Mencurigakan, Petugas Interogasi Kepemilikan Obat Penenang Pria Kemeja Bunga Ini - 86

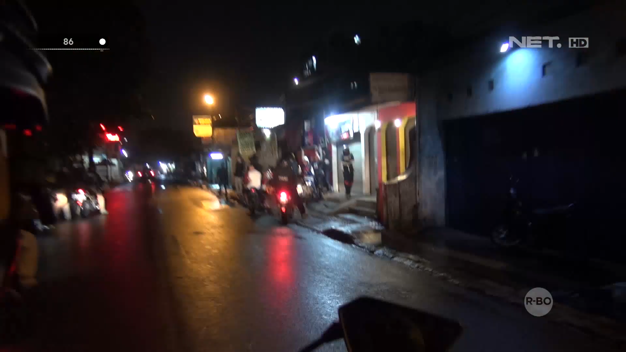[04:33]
Kami menemukan kumpulan anak-anak muda yang sedang nongkrong di pinggir jalan.